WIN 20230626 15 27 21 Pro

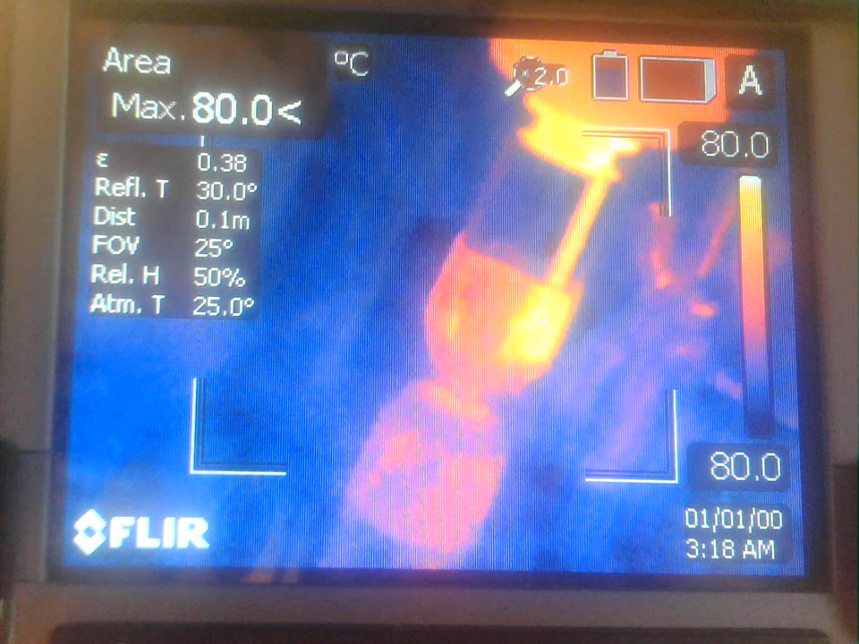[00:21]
On screen: max 80.0°C
at 30,000 RPM, with an XZ feed ratio of 80 and a surface feed velocity of 45 millimeters per minute. And we are going 10 millimeters on the surface in a straight line, and we are moving 0.125 millimeters in Z-plunge throughout the deposition.
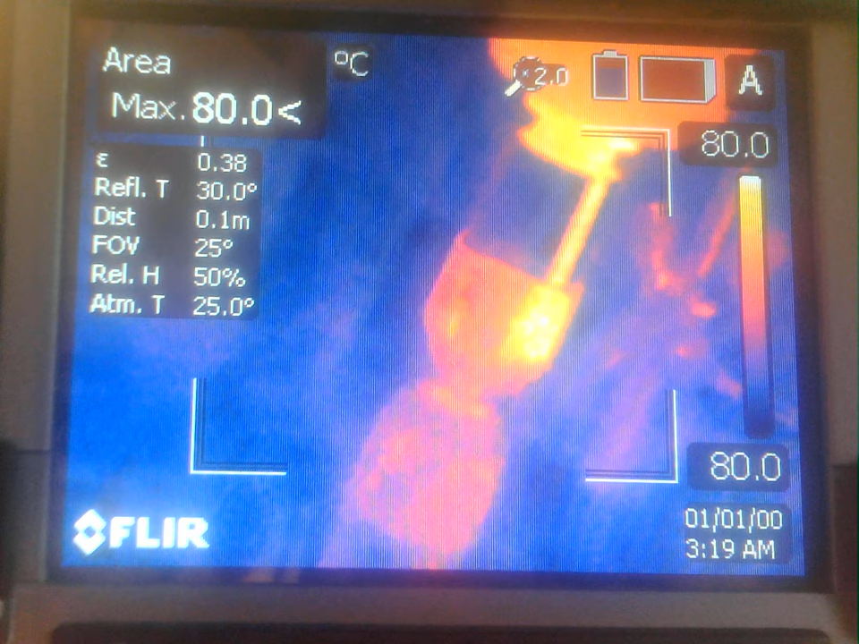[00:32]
On screen: max 80.0°C, scale top 80.0°C, scale bottom 80.0°C
So without further ado, I'm going to start the spindle and start the deposition.